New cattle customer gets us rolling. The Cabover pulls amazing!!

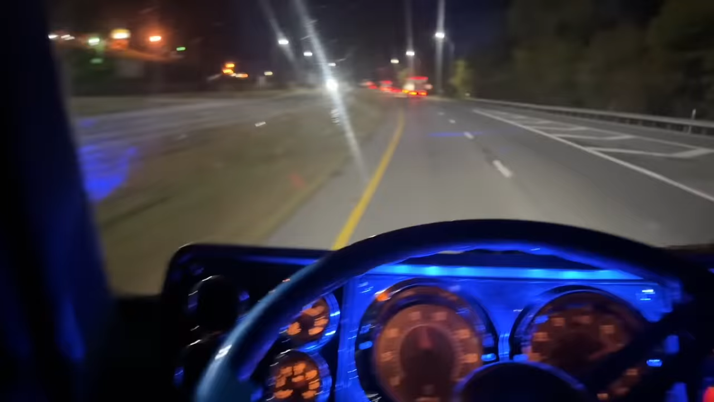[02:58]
we're getting ready to hit jellicoke mountain so far the truck is running pretty dang going good oh yeah baby guys it's been a while since i've been over here on this mountain this is something i used to run every week back and forth back and forth back and forth to michigan let me just tell you this is a left lane truck it is just it don't like to be in the right lane unless the wrong lane is smoother then it locks it
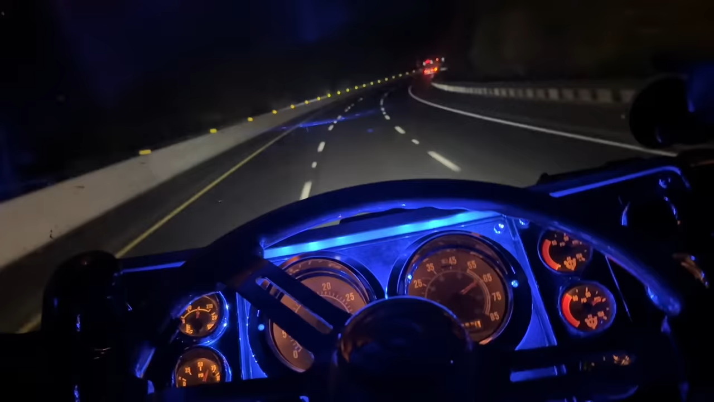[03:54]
but check this out i mean this truck just whatever speed you hit the hill at it just stays there i mean i'm gonna say this is an 11.1 but it runs like a 12.7 it does i mean it runs good without any issues look at that she just she just does the work all right second big hill come on girl you can get up on up through here come on now yeah
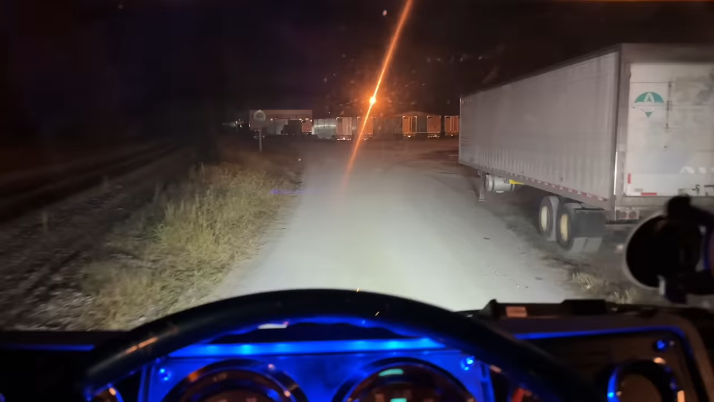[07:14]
let's find us a parking spot and go to sleep i guess big peter bills peter bills everywhere